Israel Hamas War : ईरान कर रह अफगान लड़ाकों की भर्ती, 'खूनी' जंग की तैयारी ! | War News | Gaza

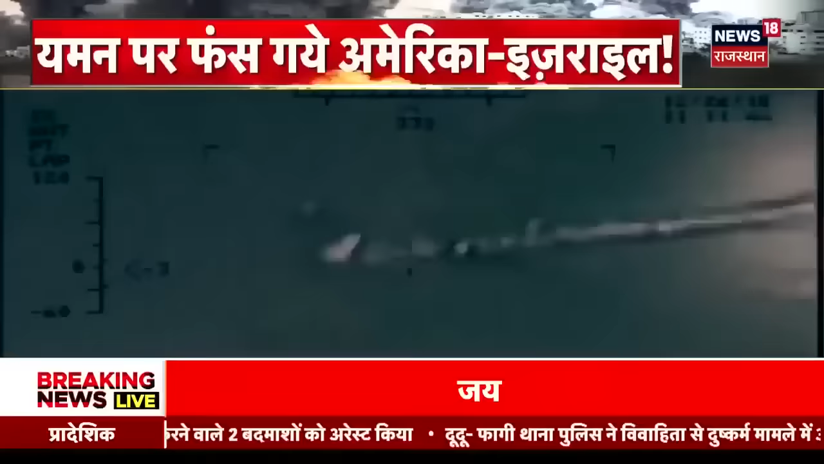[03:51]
ने ड्रोन से ऐसे ताबर तोड़ हमले किये कि अमेरिका और ब्रिटन ने लाल सागर में 15 ड्रोन मार के रहे
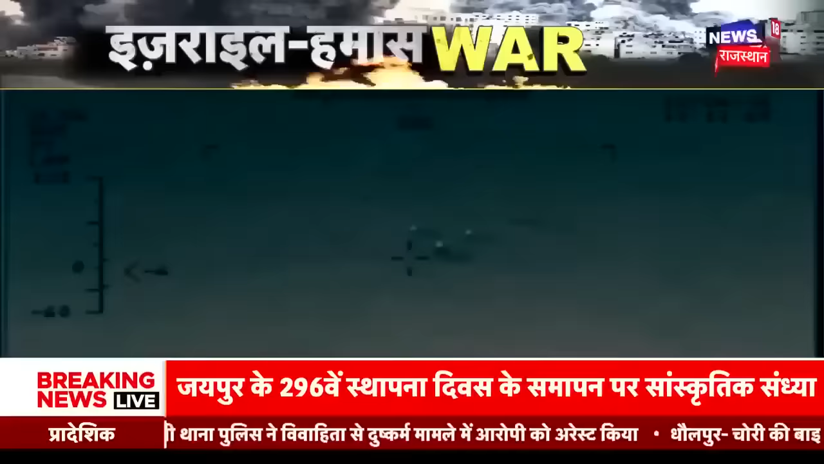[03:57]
तो क्या इरान की चाल में फस गए हैं अमेरिका और इज्रैल